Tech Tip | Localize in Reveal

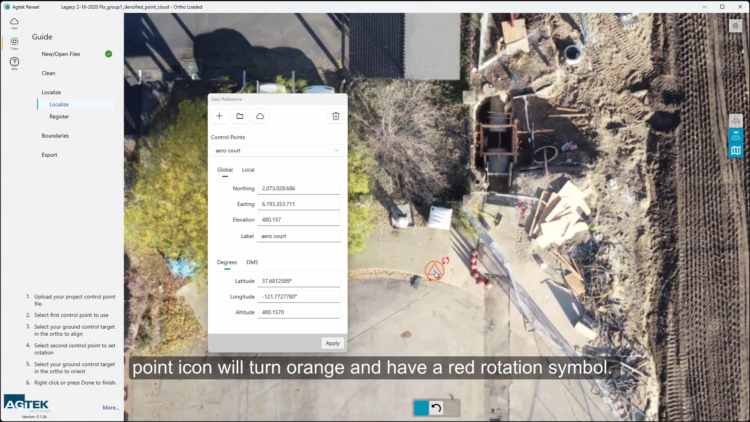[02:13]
The point icon will turn orange and have a red rotation symbol. Left-click on the center of the control point marking on your site for that point.
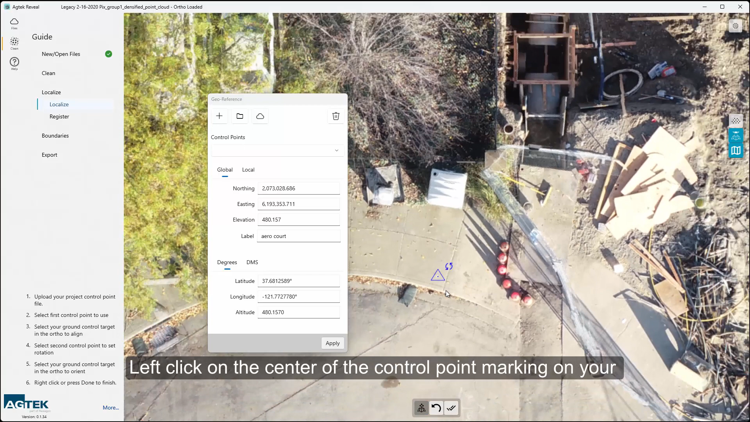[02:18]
The point symbol and rotate icon will turn blue.
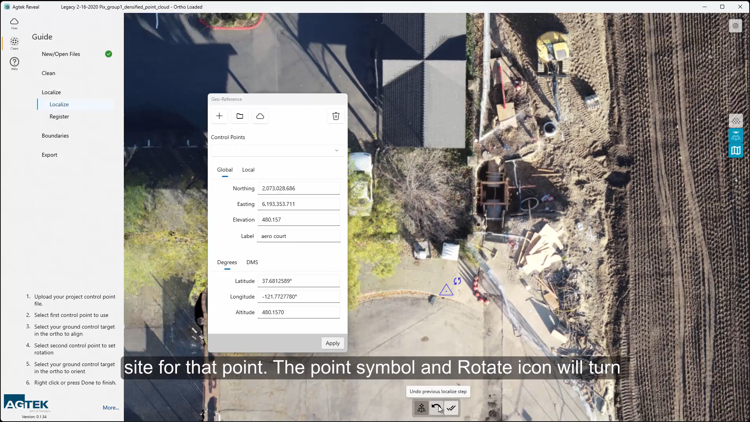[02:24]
If you need to adjust or go back a step,